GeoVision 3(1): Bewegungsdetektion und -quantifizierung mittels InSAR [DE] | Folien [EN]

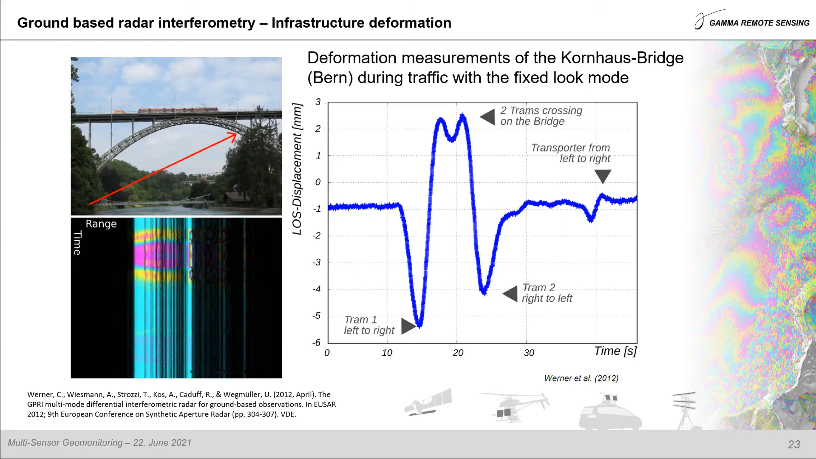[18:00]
Terrestrische Radarinterferometrie von statischen Plattformen aus ist bereits sehr etabliert für die berührungslose Bewegungsmessung. Um die Abdeckung jetzt noch zu vergrößern, werden auch Entwicklungen für mobile Plattformen angestrebt.
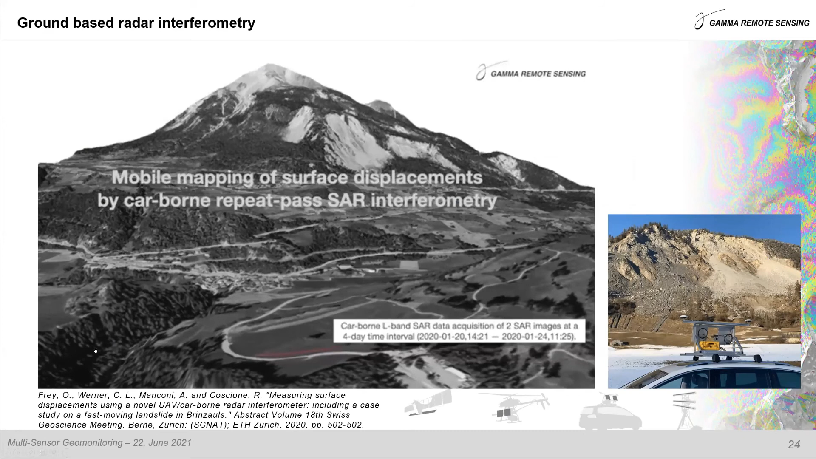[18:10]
Jetzt dieses Beispiel hier zeigt die Aufnahmen an der Großrutschung Brinzals,
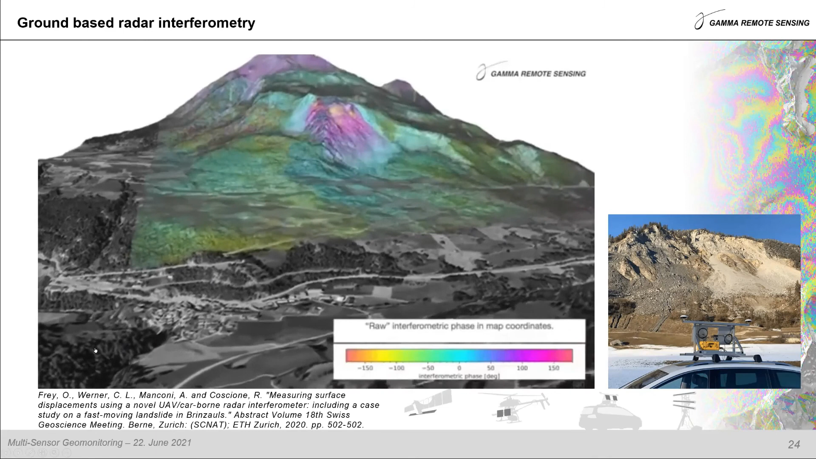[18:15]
welche mit einem auf einem Autodach montierten L-Band-SAR aufgenommen wurde.
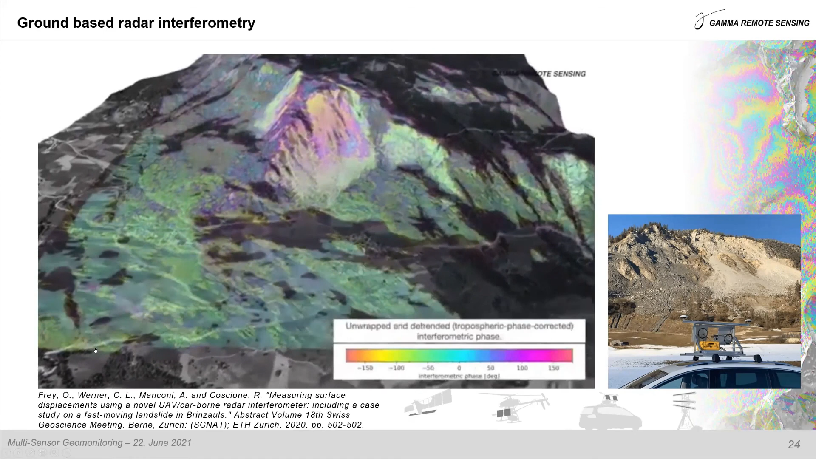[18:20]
Dabei wurde für die in der Animation gezeigten Bilder auf einer Strecke von knapp 100 Metern von der Julierstraße auch Aufnahmen gemacht. Diese lange synthetische Apertur hat eine entsprechend hohe Auflösung zur Folge. Mit dieser Kampagne kann demonstriert werden, dass Hangbewegungen somit auch von bewegten terrestrischen Plattformen aus vermessen werden können.
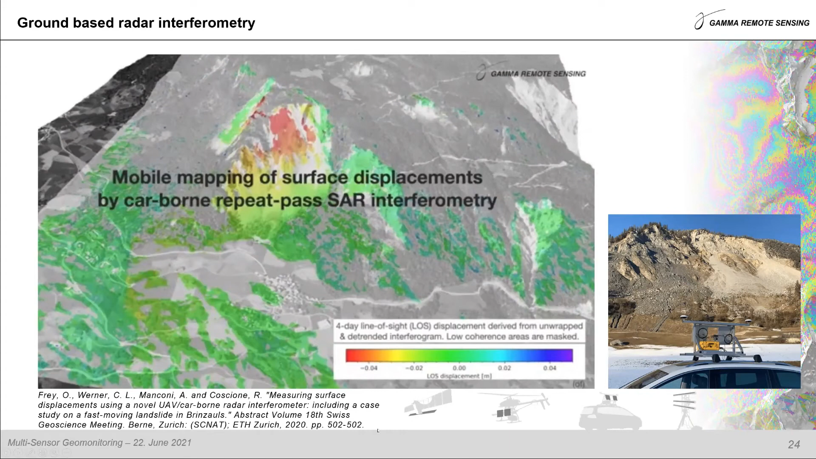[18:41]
Nun, zusammen mit der fortschreitenden Miniaturisierung können auch bereits flugdrohnengestützte Aufnahmen, zum Beispiel für das Monitoring in unwegsamen Gebiet, vorgenommen werden. Die Entwicklung in diesem Bereich wird in nächster Zukunft sicher weitergehen, um das Optimum aus der Methode der Radarinterferometrie herauszuholen. Mit diesem Beispiel möchte ich nun auch meinen Vortrag abschließen. Ich hoffe, ich konnte Ihnen damit einen ersten Überblick über die verschiedensten